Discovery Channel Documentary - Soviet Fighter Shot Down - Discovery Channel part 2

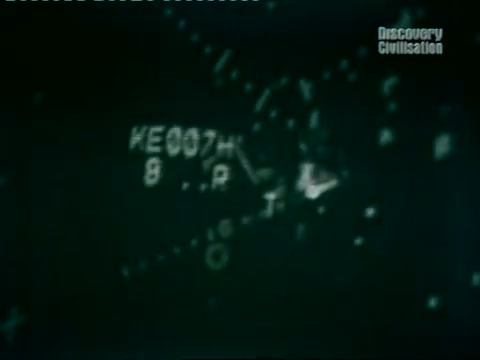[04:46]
The fate of Korean Airlines Flight 007 was sealed once it strayed into Soviet airspace.